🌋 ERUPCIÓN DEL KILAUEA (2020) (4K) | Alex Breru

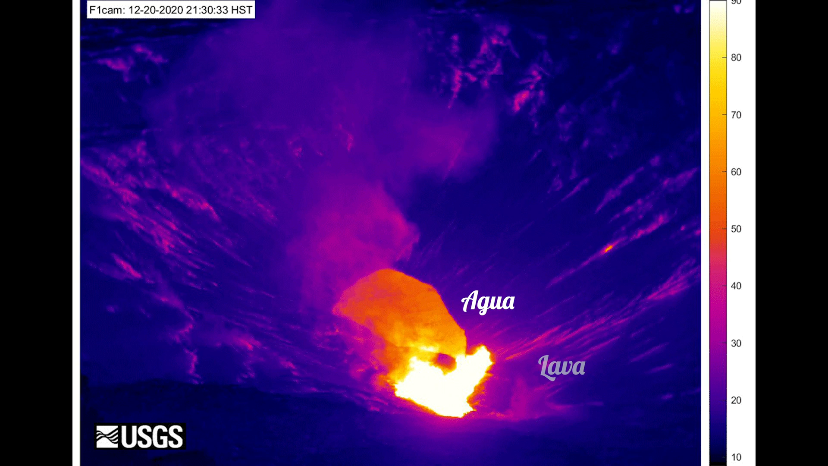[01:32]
este lago de agua fuera sustituido por un lago de lava.
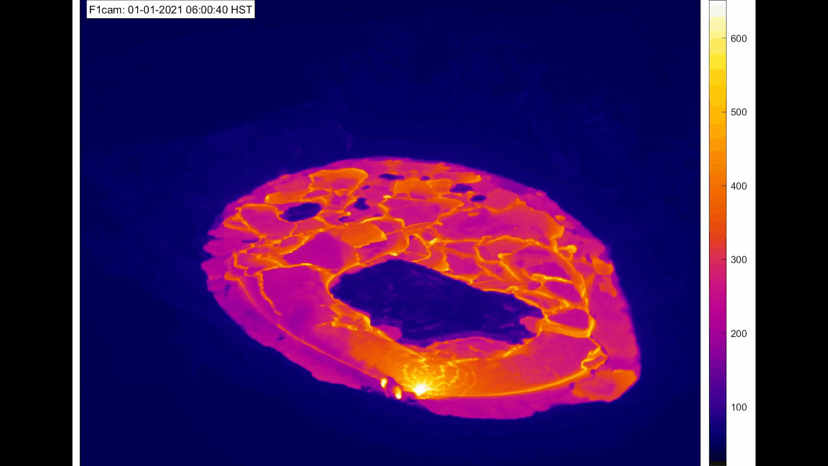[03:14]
Y además, ya no existe una única isla de roca sobre el lago, sino que hay diversas.
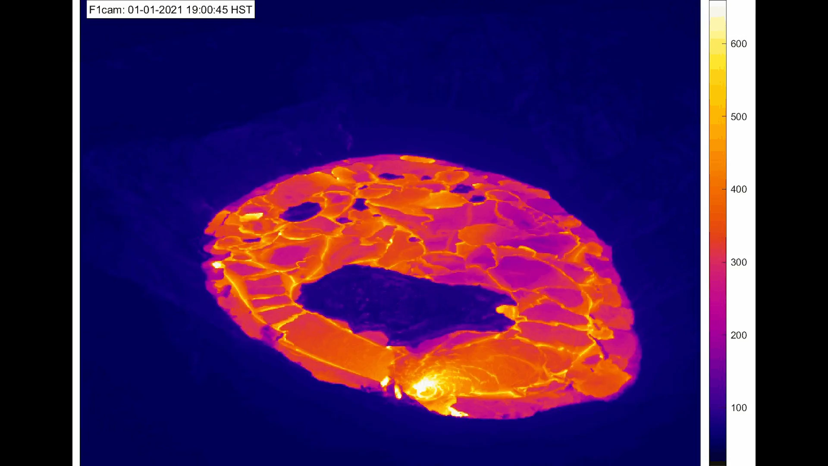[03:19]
Pero tendremos que seguir pendientes ante cualquier actualización, ya que las erupciones, por lo general, son muy impredecibles.